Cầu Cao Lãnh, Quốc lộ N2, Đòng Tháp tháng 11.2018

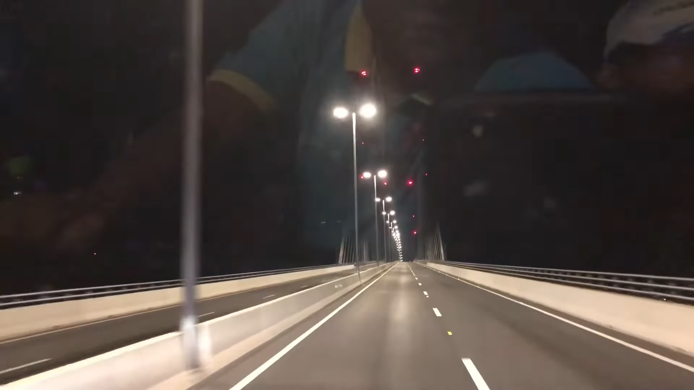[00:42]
Về phần hạ nguồn, cách đây khoảng 30km thì sẽ có một cây cầu là chiếc cầu Thế Kỷ trước kia. Đó chính là cây cầu Mỹ Thuận. Với cây cầu Cao Lãnh này được sự viện trợ xây dựng và hỗ trợ của đất nước bạn là Australia. Như thế thì quý vị thấy hai cây cầu bắt qua dòng sông Tiền nổi tiếng đa phần đều được tài trợ xây dựng bởi đất nước bạn là đất nước Úc. Một cây cầu lớn khang trang.
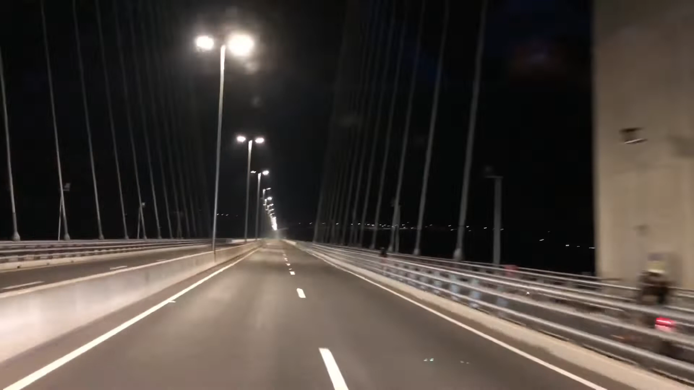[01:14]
Và buổi tối thì quý vị cũng thấy những thanh niên ở địa phương cũng đến lên cầu để chụp hình và hống giống của dòng sông Tiền. Xin chào quý vị. Hẹn gặp lại quý vị trong một clip trước khác để giới thiệu một cây cầu vào buổi sáng cho đẹp hơn, rõ ràng hơn. Cảm ơn quý vị đã theo dõi những video clip của Thịnh Nguyễn.